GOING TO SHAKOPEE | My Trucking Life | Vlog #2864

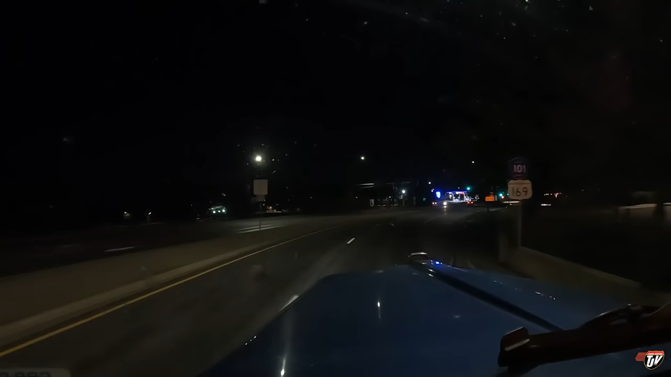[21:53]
Karen, following Google right now. You don't know where you're going. You led me straight into that dead end. Google wouldn't have done that. Google knew there was a roadblock there. You didn't. Dropping the ball, Karen.
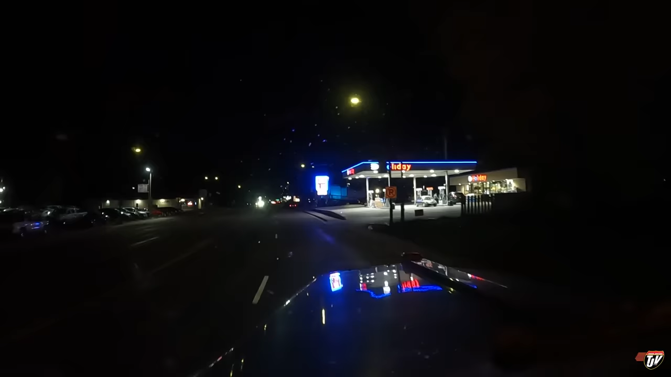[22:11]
I've got Google Maps on my phone, and I've got my GPS on my dash. Google Maps knows when there's a road turn closed. Turn right on Marshall Road South. CR-17. Well, now you got it. There you go. Well, this is a little bit ridiculous.